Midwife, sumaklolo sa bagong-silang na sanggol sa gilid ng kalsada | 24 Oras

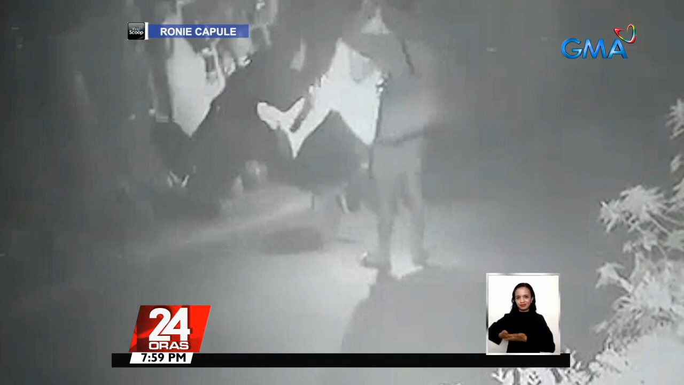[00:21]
Pasado ng squad na madaling araw noong April 7, makikita ang apat na ito na tila nag-aabang ng sasakyan sa San Mateo Rizal.
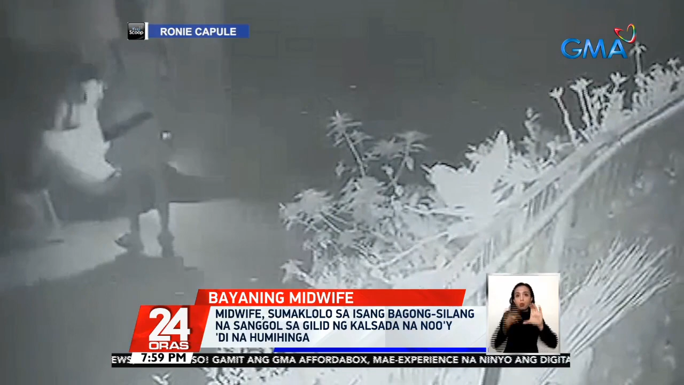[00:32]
Isa sa kanila, buhat-buhat ang asawang anumang sandali ay mga nganak na. Maya-maya pa, binabana ng lalaki ang kargang buntis sa gilid ng kalsada. Hanggang sa sumaklolo na ang isa pang babae na kalaunay kinilalang si Lea Baro Blaser, isang midwife.